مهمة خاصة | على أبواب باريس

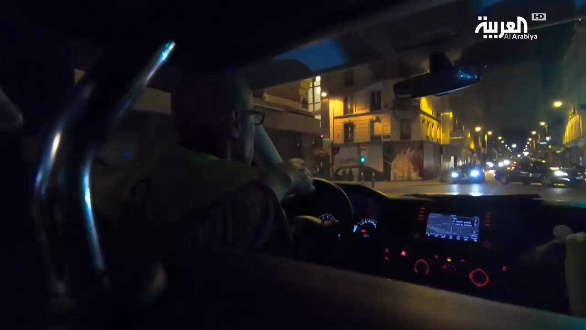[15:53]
رافقنا فريقا من بلدية باريس يقوم بجولات ليلية منتظمة في شوارع العاصمة لتحذير الأهل الذين يتسولون مع أطفالهم من أن الأطفال قد يفصلون عنهم ويوضعون تحت وصاية القضاء.